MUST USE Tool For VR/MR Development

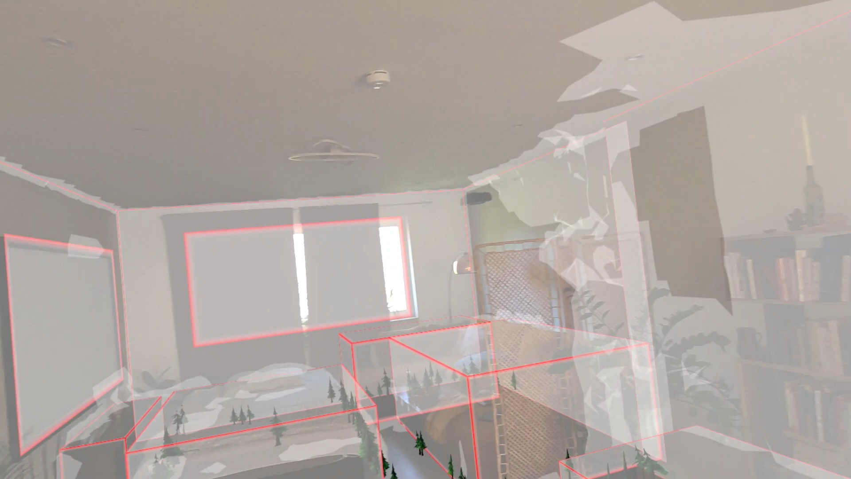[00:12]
This lets you decorate your room with prefabs based on the room objects and the surfaces.
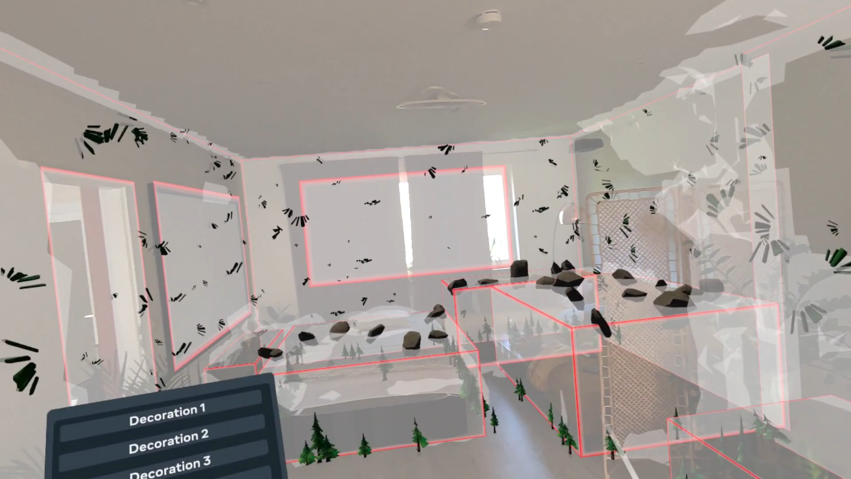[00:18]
This is something that I'll be covering in my next video.